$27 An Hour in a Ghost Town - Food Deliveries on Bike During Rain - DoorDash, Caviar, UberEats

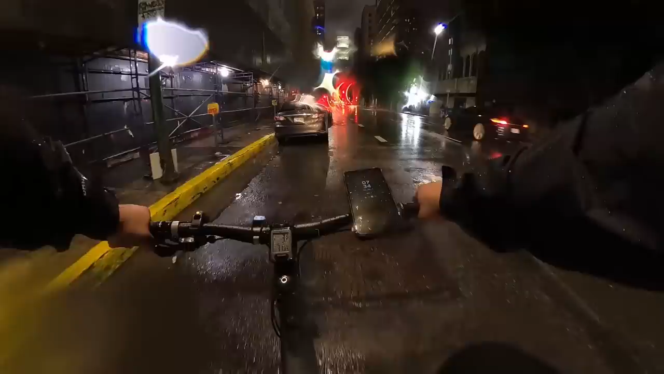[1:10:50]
what the fuck was on this phone almost hit my ass jerks all right well i got two pickups i had udami burger one from caviar
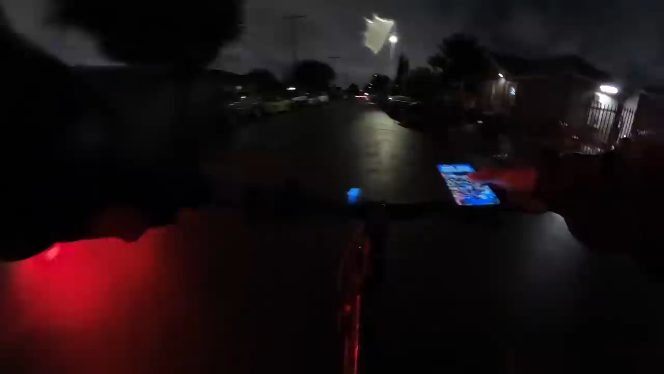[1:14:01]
all right guys check it out i decided to call it a night that was crazy like seeing all those uh what is up with this car right here yeah so uh yeah seeing all those restaurants it's empty